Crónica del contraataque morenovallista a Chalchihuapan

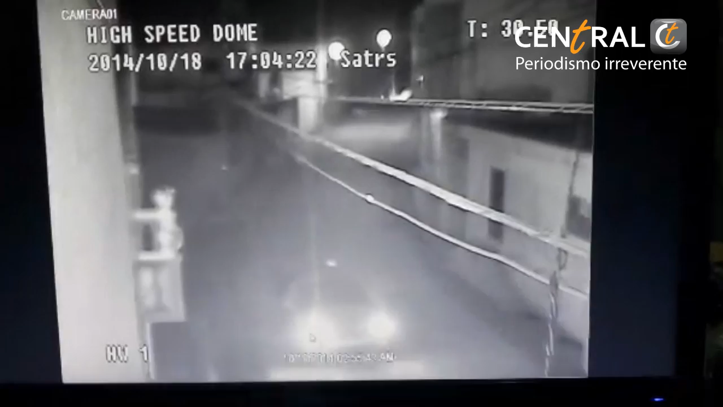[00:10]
Un video de seguridad revela que en menos de 12 minutos, al menos 60 efectivos de la Policía Estatal y agentes ministeriales de la Procuraduría General de Justicia entraron a la Junta Auxiliar de Chalchihuapan, Santa Clara o Coyucan, para que fueran detenidos al menos cinco vecinos irrumpiendo y destrozando en sus casas,
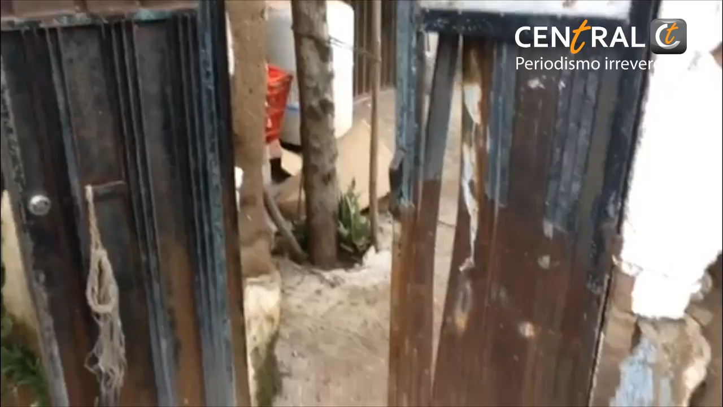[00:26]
encañonando a ancianos y golpeando igual a mujeres y niños.
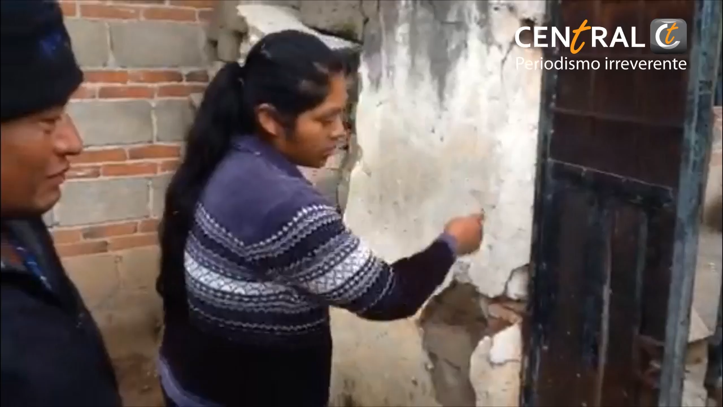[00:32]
Alrededor de las 3.55 de la madrugada, en siete camionetas y un automóvil tipo Jetta, los efectivos llegaron para buscar y detener al presidente auxiliar de San Bernardino Chalchihuapan, Javier Montes Bautista. Araceli Bautista, la madre del Edil, señaló que al despertar en su casa había 20 uniformados,
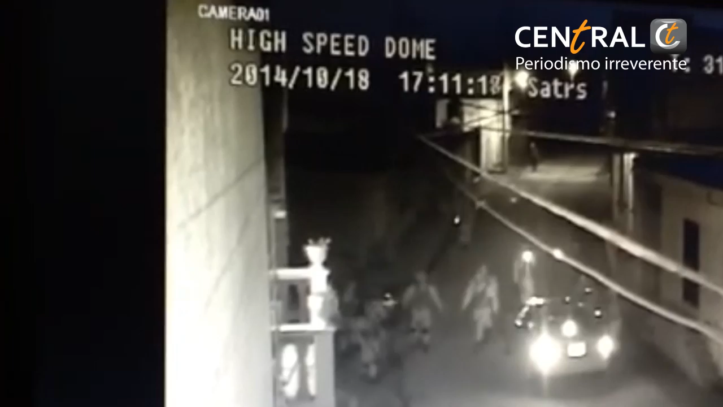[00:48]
enmascarados y con armas largas que se encontraban en la segunda planta de su casa.